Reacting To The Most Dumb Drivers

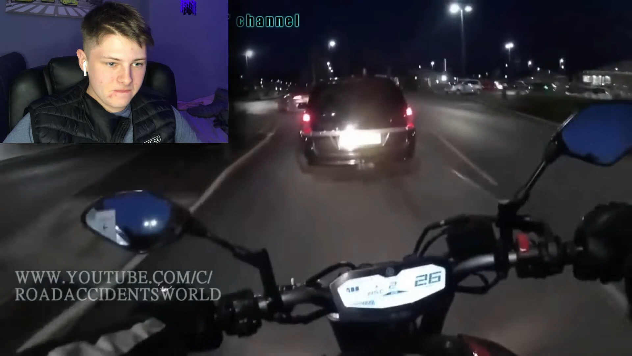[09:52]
Yes, red lights, yes! Come on. Whack off, come on. Whack off.
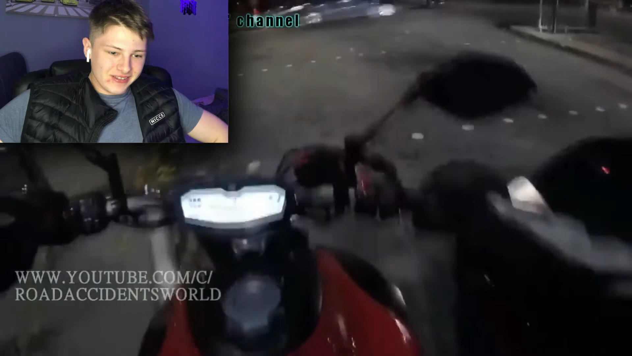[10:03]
Yes! Yes, lad! Speed away, let's go, let's go.